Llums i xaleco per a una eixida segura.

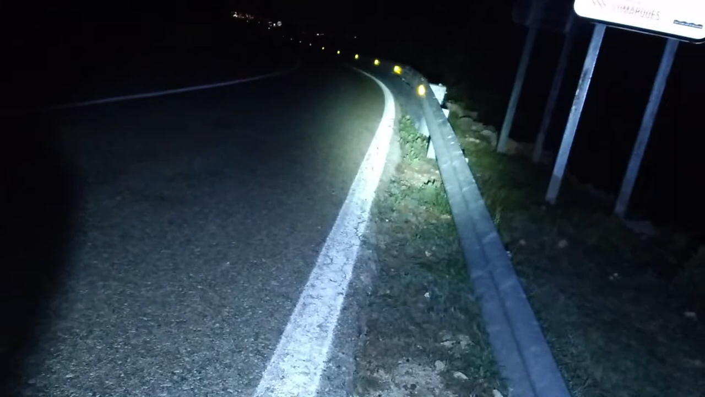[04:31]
Aquesta, que és el mode més potent. Aquesta, segona, que és una miqueta menys potent, però que és el que habitualment utilitza perquè il·lumina suficient. I després, l'últim, és el destello.